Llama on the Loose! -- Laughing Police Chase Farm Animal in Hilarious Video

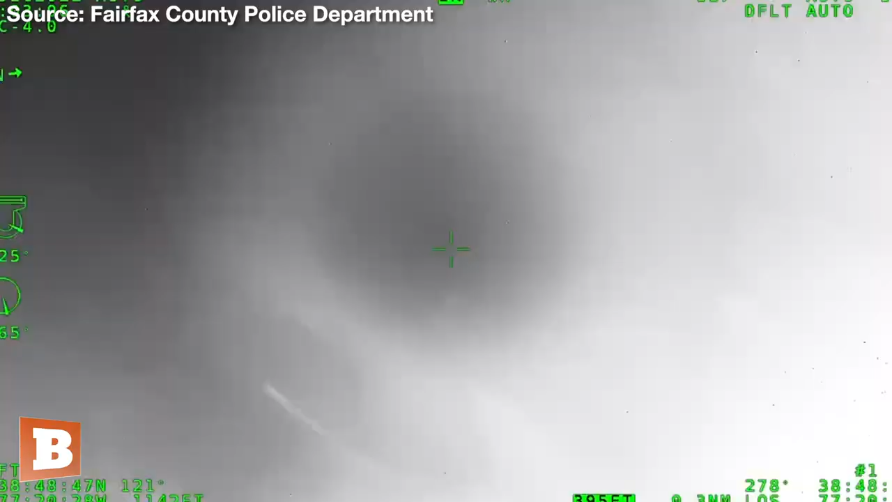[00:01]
We got the llama, stand by for an address.
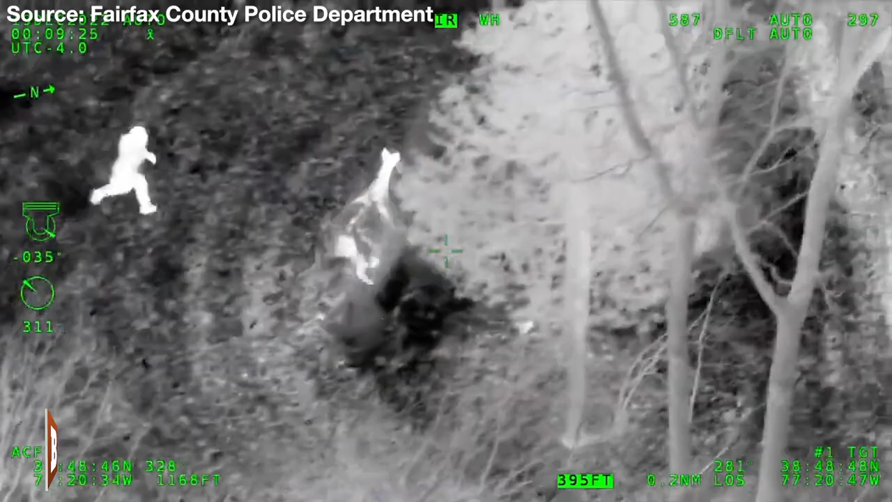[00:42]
Oh, come on. Come on, come on. Oh, so close. Make a one. Make a one with you right now. Put your hand in there. All units, officers, take them. Units may be out with Llama. Oh, nope, he's got him. Oh, there you go. Oh, he's got him.
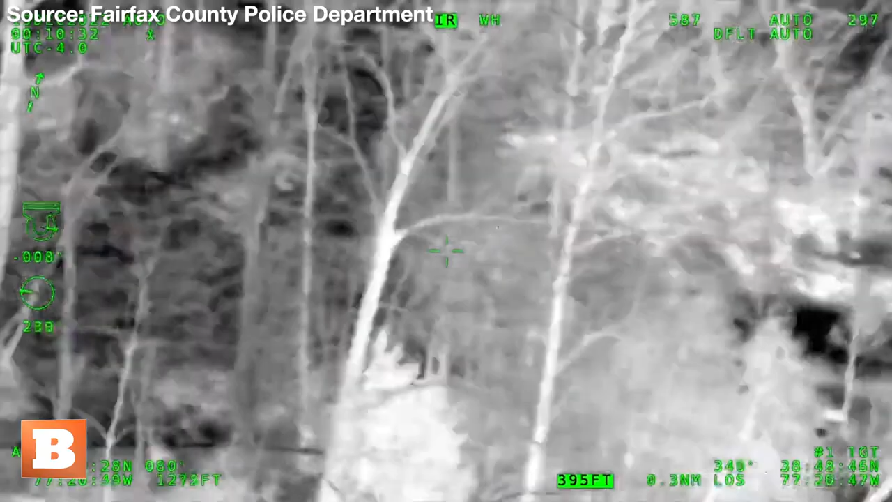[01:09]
Oh, my goodness. He's got him. One. Oh, one.
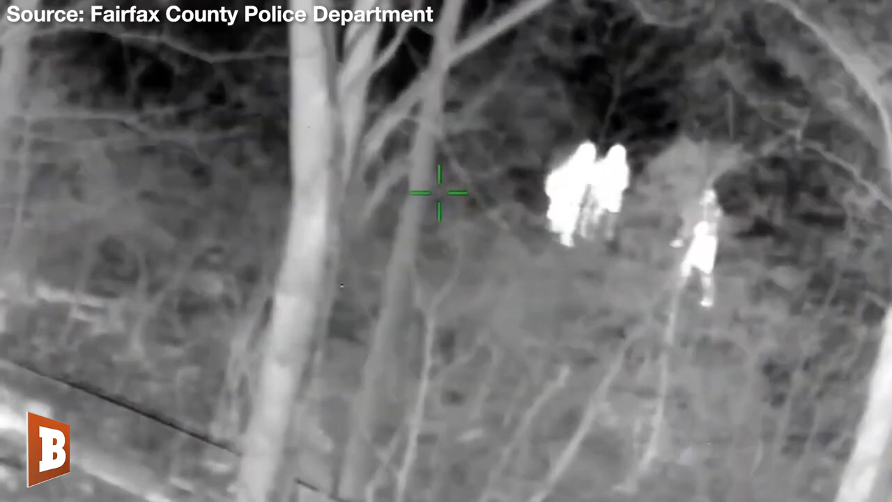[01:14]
Llama's putting up a fight, but I think they got him. 10-4.